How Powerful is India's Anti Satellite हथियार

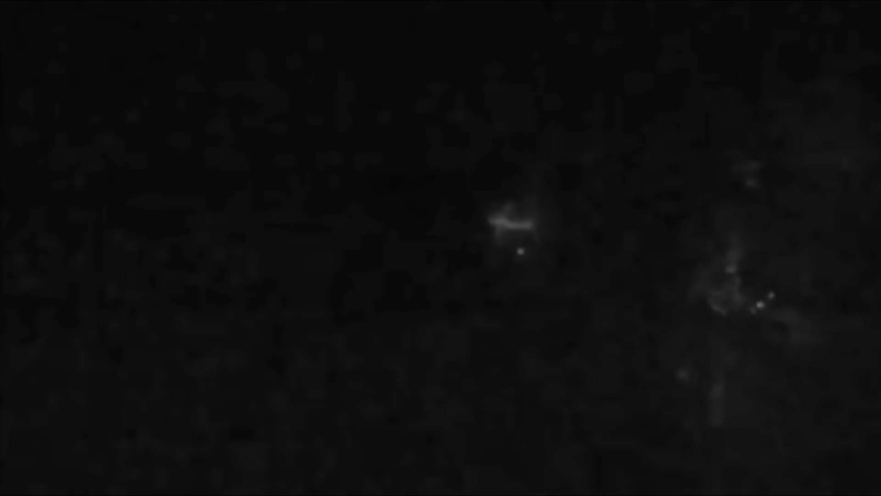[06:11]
peak thrust पे पहुंचता है और दुस्मन के satellite को hit कर देता है तो उसके बाद chances बढ़ जाते हैं कि ज